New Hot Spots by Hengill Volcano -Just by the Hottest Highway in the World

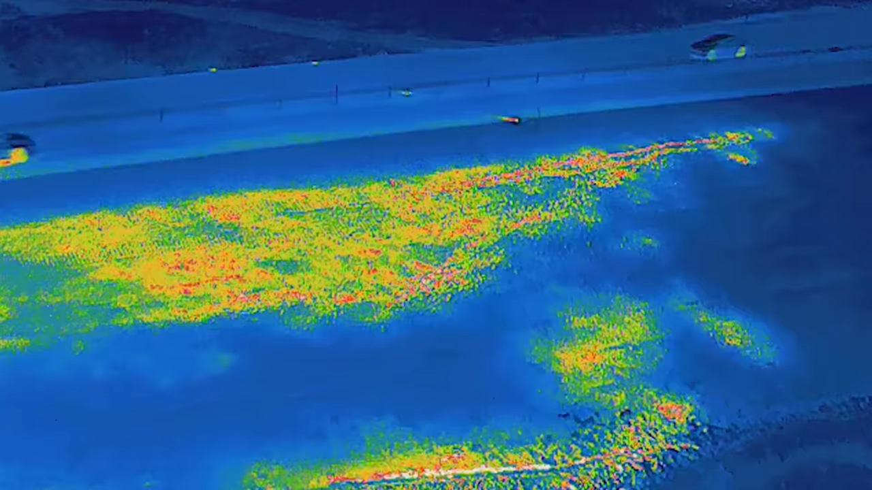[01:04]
But the changes in geothermal activity are not necessarily big news, although it is highly unusual to see such changes under major highways in Iceland.
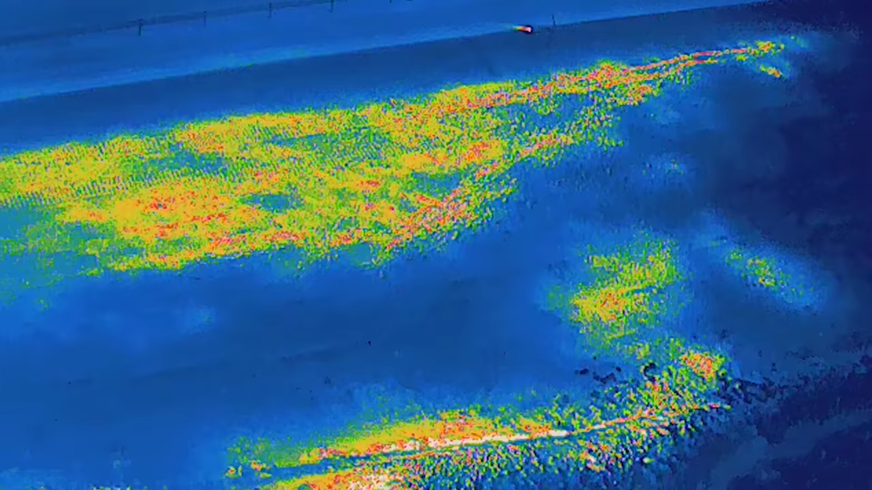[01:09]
And this is actually highway number one or the ring road.
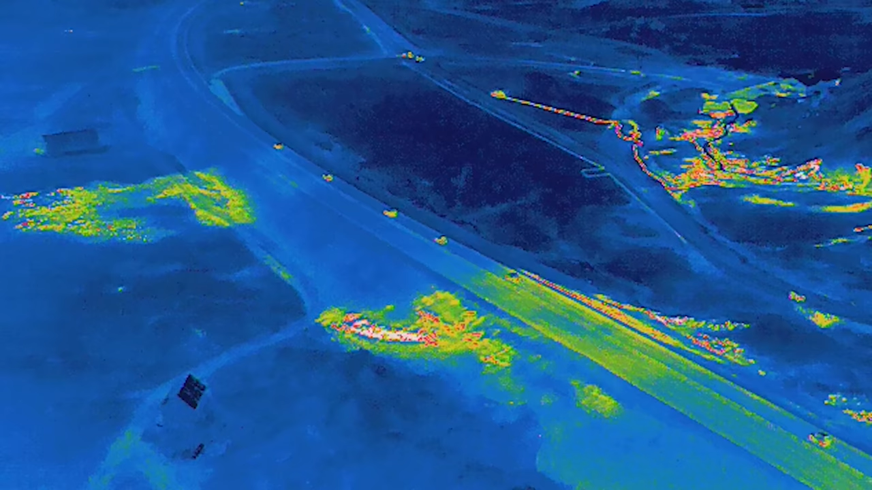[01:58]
That's where things have obviously been heating up even more. So let's start with the footage from May. It was cold.
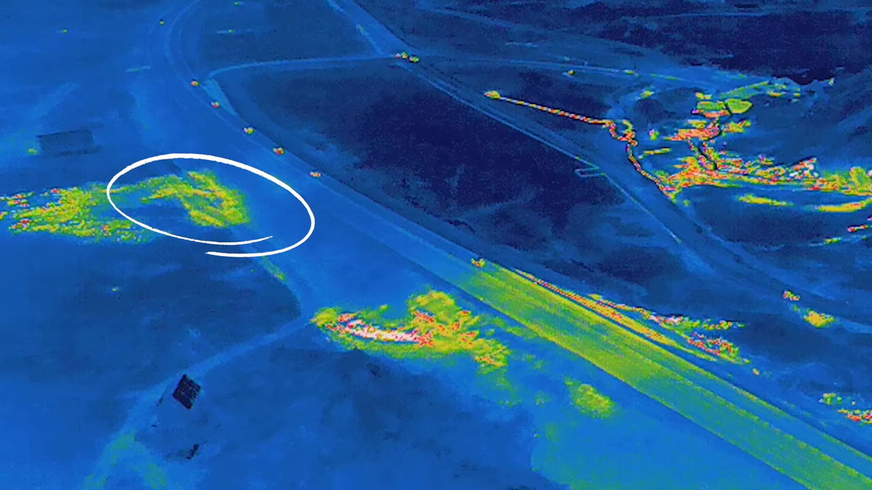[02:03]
Very little heat could be detected there in my earlier shots, but it seems to be warmer now and getting very close to the asphalt,
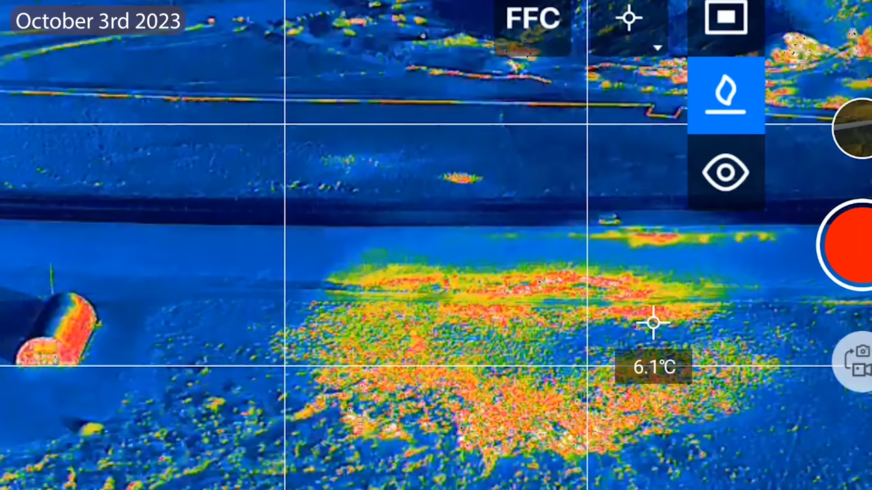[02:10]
On screen: spot 6.1°C
so the road administration might have to do something about it.
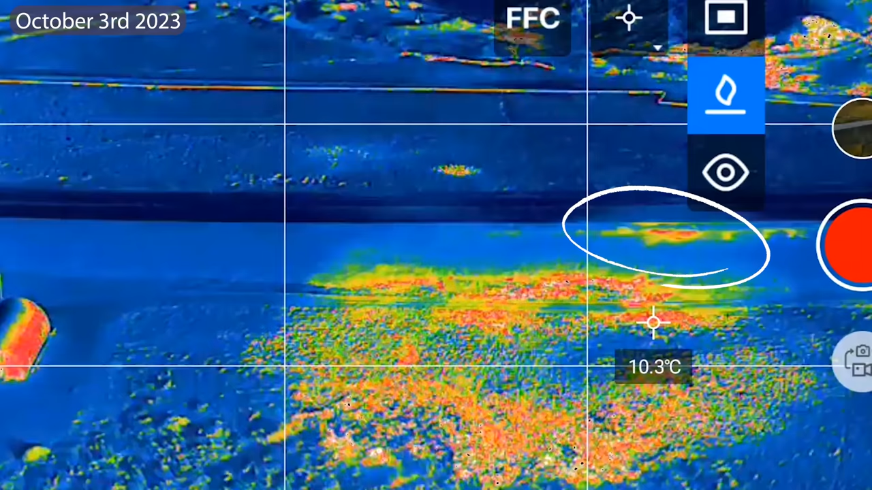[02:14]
On screen: spot 10.3°C
But those 2 spots on the other side, they were new. That was obvious.
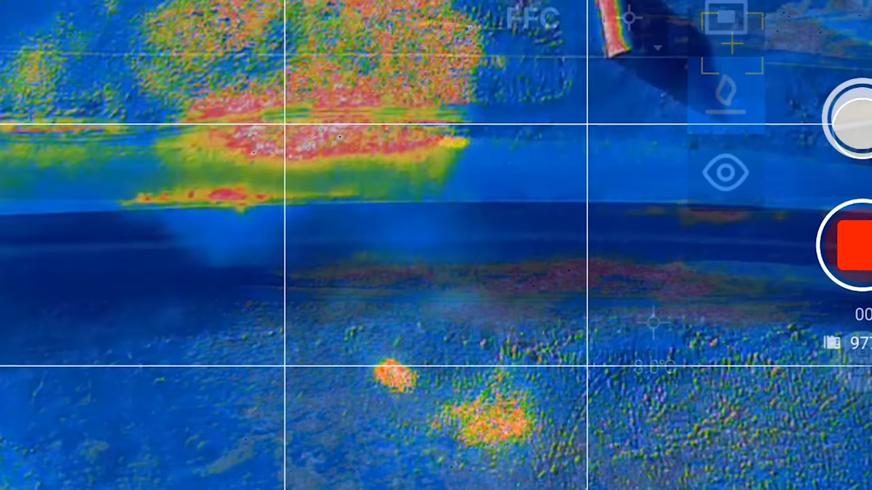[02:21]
So I'm swapping to classic view now from a drone, but note that I'm recording such videos often with the screen recording function that enables me to record the numbers from the thermometers as well.
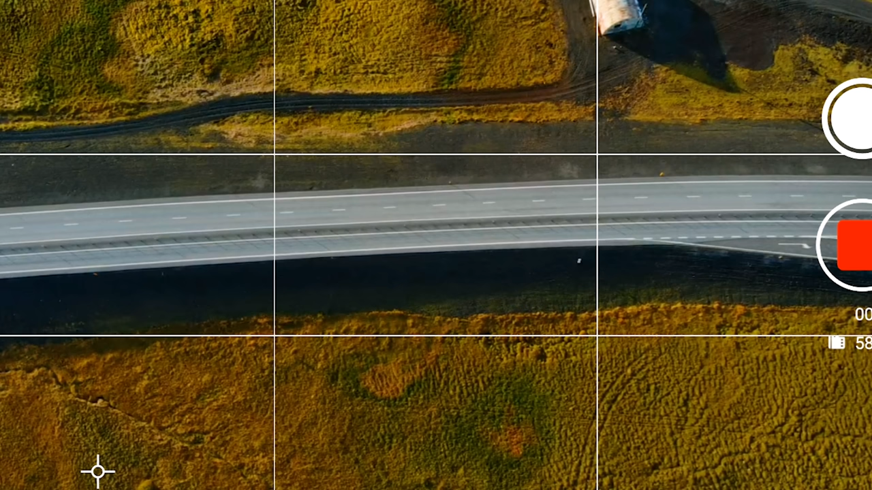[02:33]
It's the only way to do it.
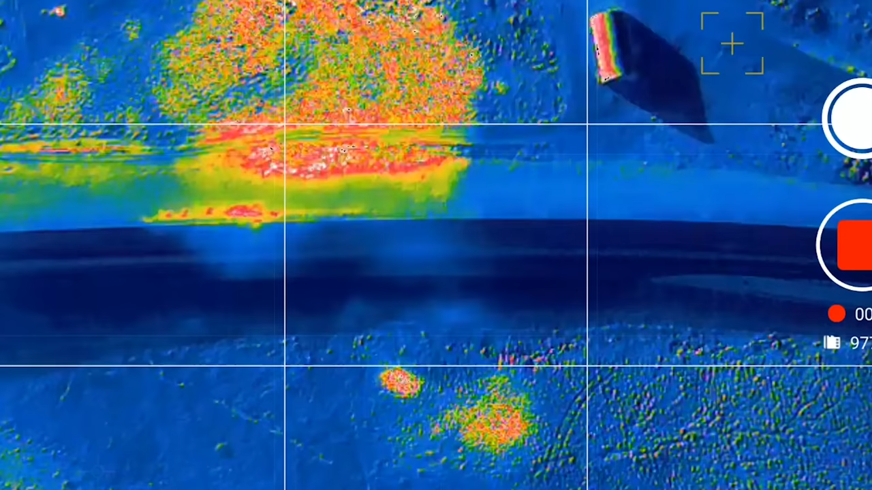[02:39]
But anyway, those are new fumaroles in the making. The grass is green around them.
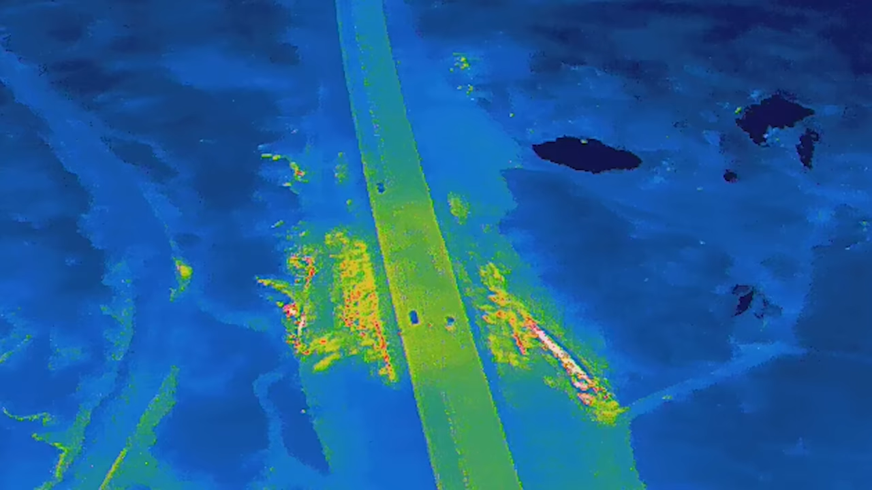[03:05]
And this area was very hot indeed, so I got very good contrasts back then.
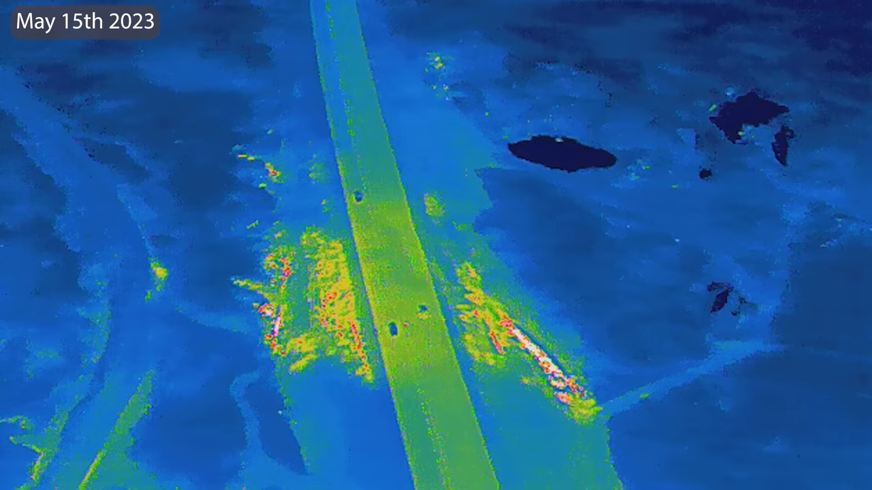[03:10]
But the scan in July, it was harder because the sun had been shining,
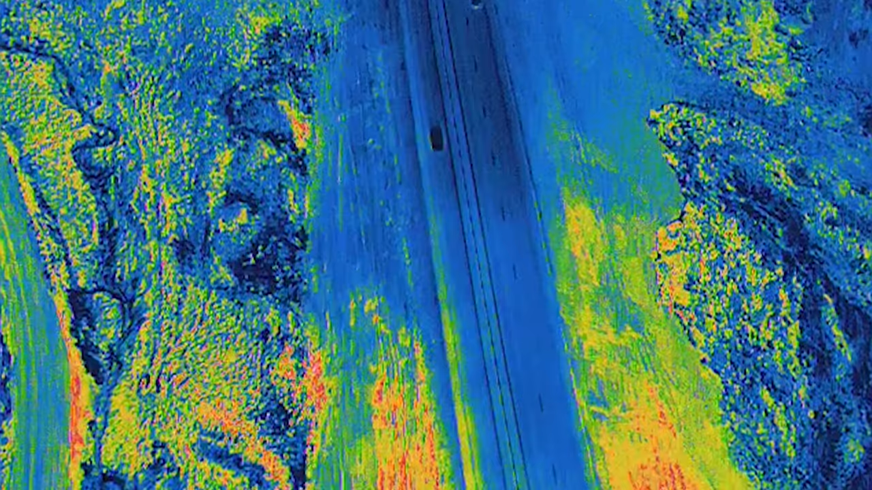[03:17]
and that's when things start to look a bit like a Christmas tree. It's the contrasts that I need.
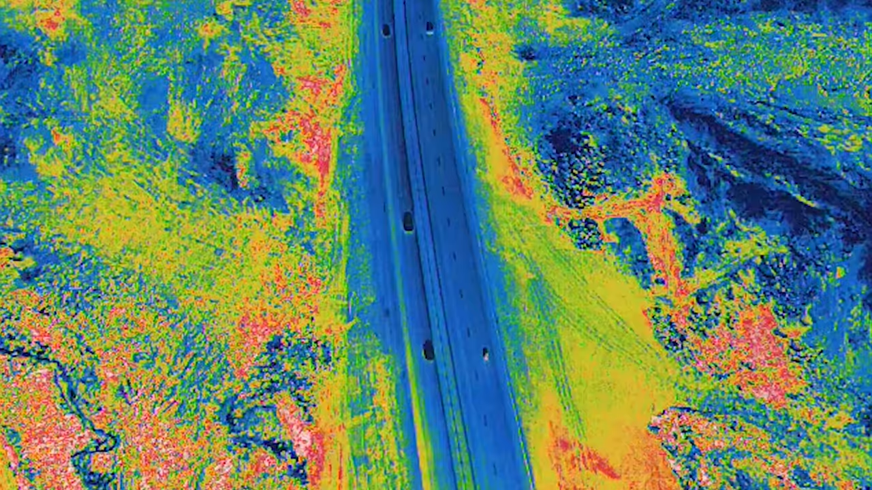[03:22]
And I also made some mistakes, like not to look at the video from July and use the same angles.
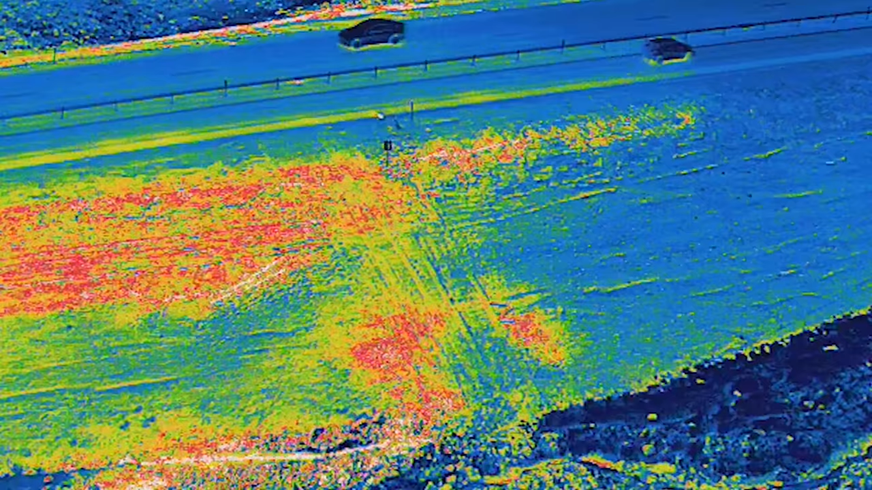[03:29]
And that's because I was all over the place looking around,
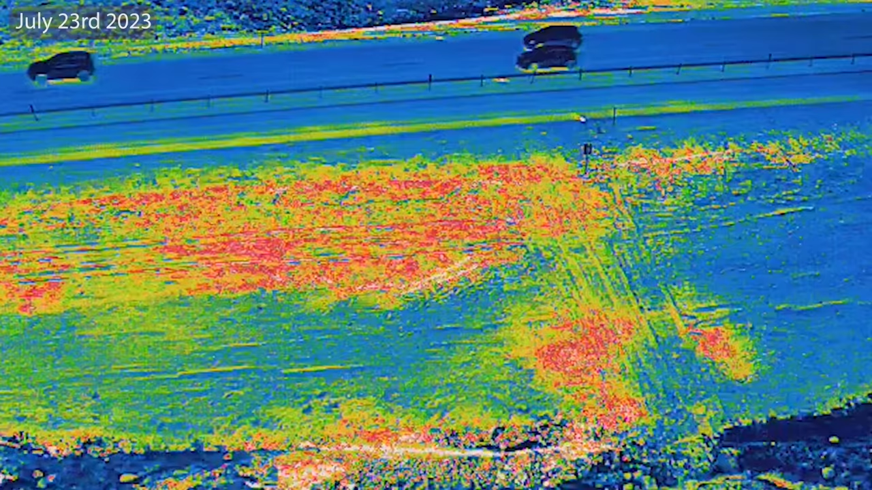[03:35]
since this thermal drone is new to me.
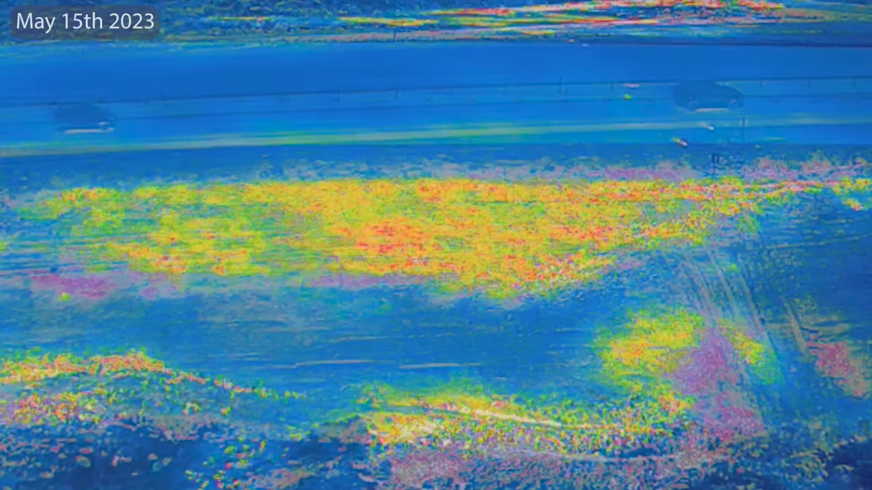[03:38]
And this playing around did actually help me to find some leads to follow later on.
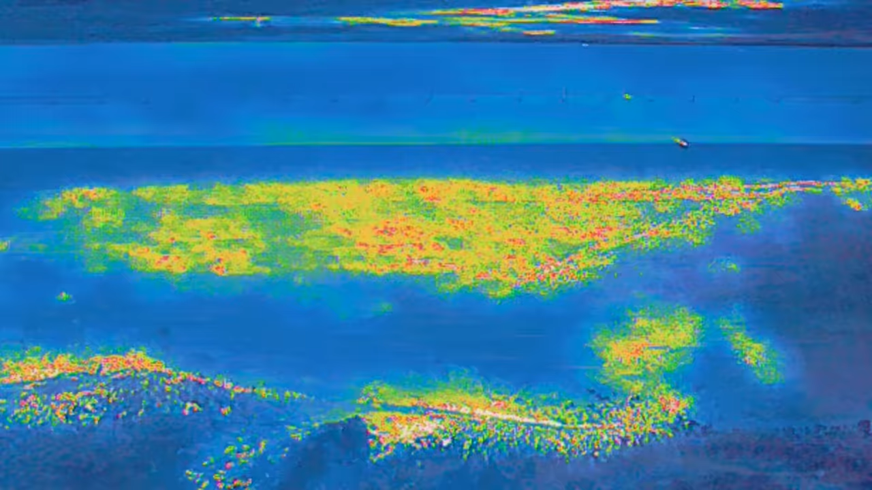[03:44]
Like there is a fracture in the ground under the highway, and I need to check it better. And the colder it gets, the easier it gets to scan larger areas.
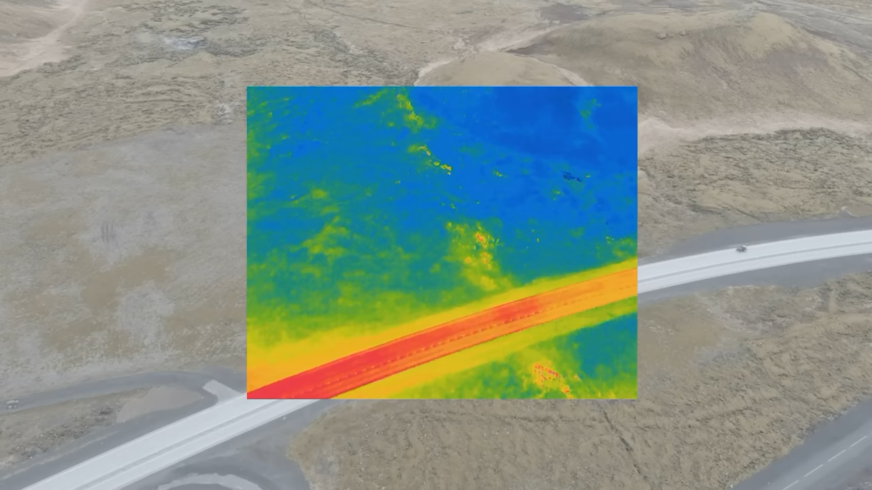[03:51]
And that is of course my plan. So despite some beginner's mistakes, it's clear that things are heating up there still, slowly but surely.
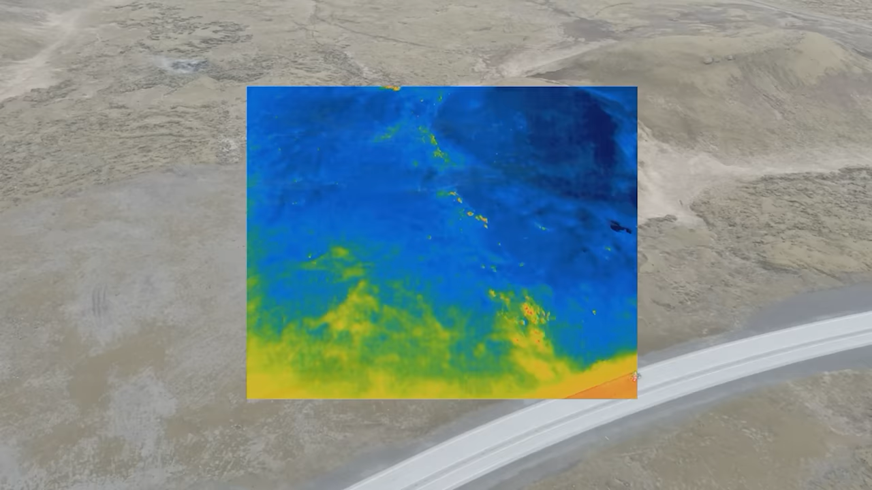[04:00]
So I will be keeping all my source files from there and scan again during my next trip to South Iceland. This change in geothermal activity might mean nothing,
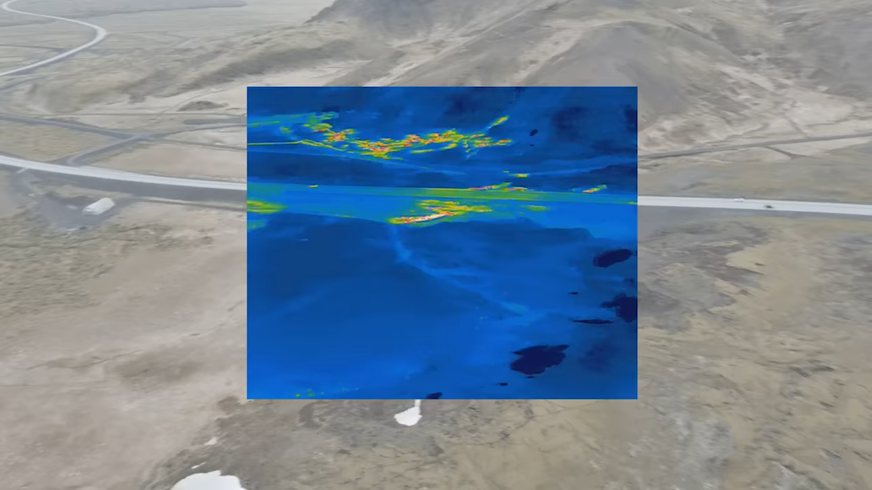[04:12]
but by time we might see this as a part of some chain of events.
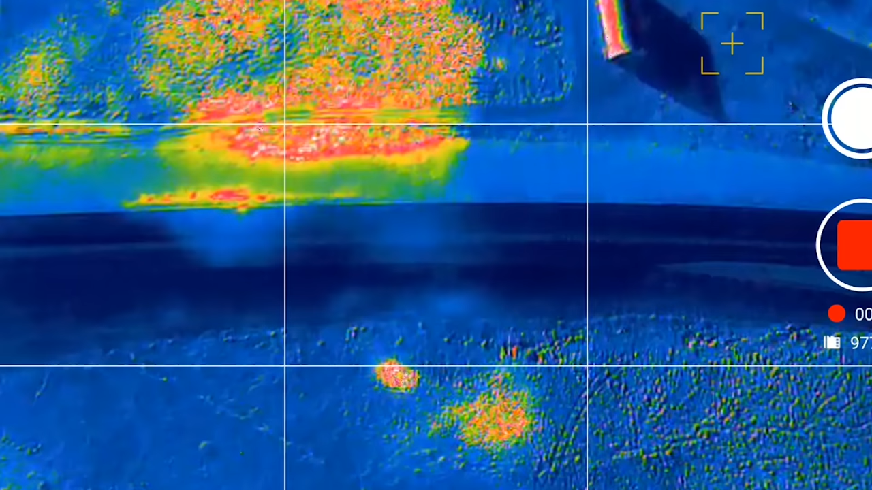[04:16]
At least it will be fun to see those new fumaroles develop into something,